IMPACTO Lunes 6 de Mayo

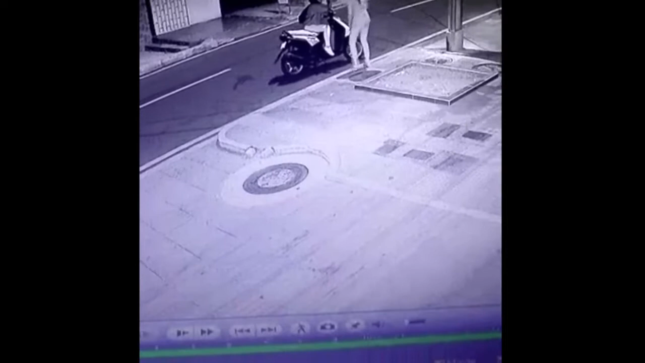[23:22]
muchacha Al piso Le mete una patada Y la tumba Cobarde, miserable ese Tenemos las fotografías En la página de Facebook Lo pueden encontrar Aquí se ven Ya va a llegar A ver, a ver Viene listo Se bajaron ahí Listo Pasa una moto Y enseguida Pasa la otra Y ahí vamos a ver Como las muchachas Se están hablando Lo más de desprevenidas En la calle En San Francisco Cuando vea Ahí está la moto Se baja Le mete una patada A la muchacha Y la tumba de la moto Es miserable Con el revólver Intenta tumbar Intenta prender la moto Vean,
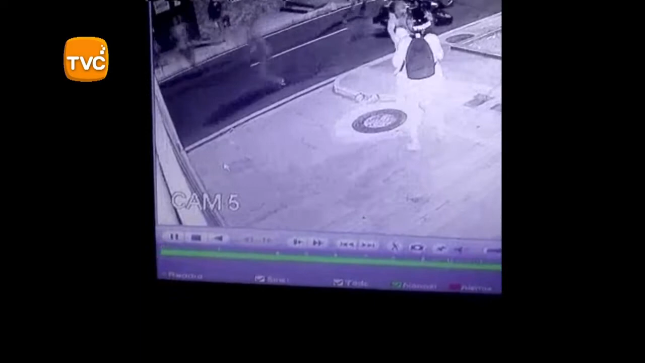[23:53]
no le prendió Es que no Es que el video Quedó muy abajo El video quedó muy abajo Lo ampliaron Pero quedó muy abajo Porque se vea bien El delito Lo cierto es que Los delincuentes Los otros muchachos Arrancaron corriendo A buscar a los ratas Pero los ratas Ya se habían volado Los capturaron Son de los motopiratas Que se hacen En la carrera 25 Ahora sí En la carrera 25 Con calle 12 En la mitad del video Cuando se ve Que las tumban de la moto